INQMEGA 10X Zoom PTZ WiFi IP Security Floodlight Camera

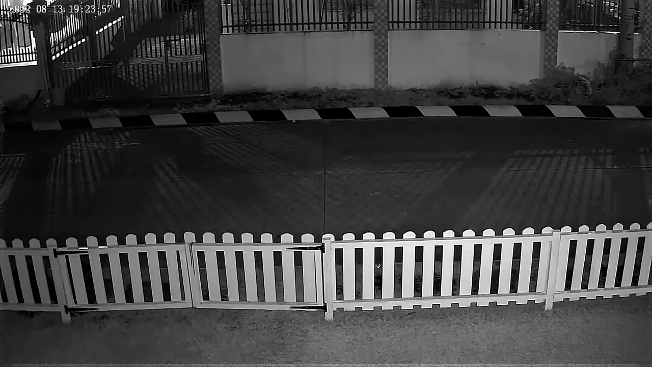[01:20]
At night, the camera can record in black and white using infrared, as well as in full color using the built-in spotlights. But same as daytime, image quality wasn't that great.
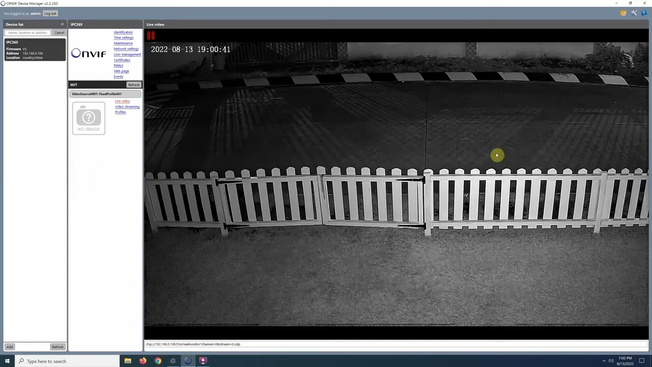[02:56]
And it supports two-way audio, so you can talk and listen through the camera. And this is how it sounds like when I talk through the camera.